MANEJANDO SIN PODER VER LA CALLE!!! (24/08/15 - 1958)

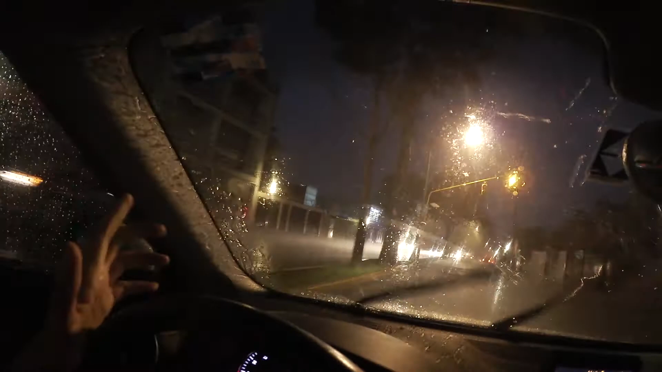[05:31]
número uno No sé si lleguen A ver el suelo Como lo blanquito Todo blanco Es granizo O sea, no es la lluvia Como rebotando No, estadianos Para mi buena suerte Se me acaba de empañar El vidrio
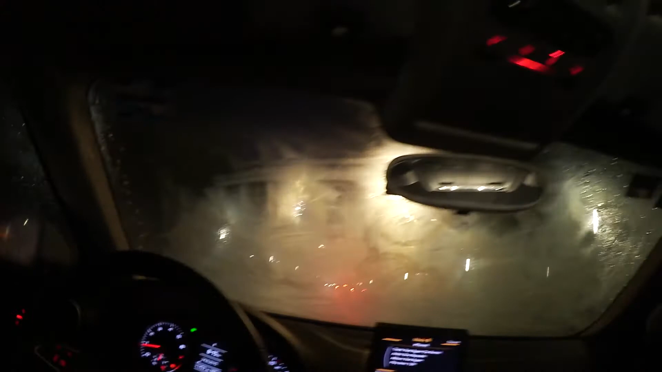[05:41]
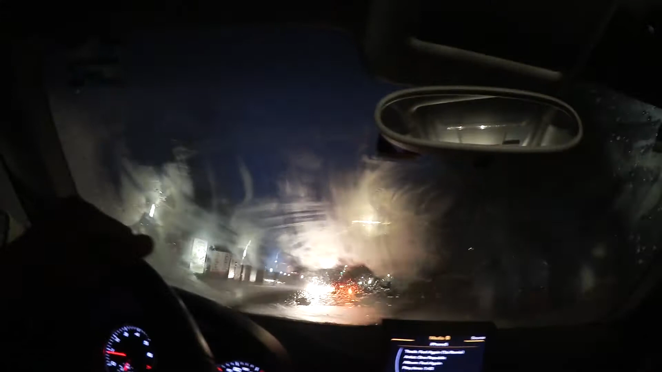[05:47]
No veo nada Nada, nada Nada, nada Nada, nada Ya veo un poco más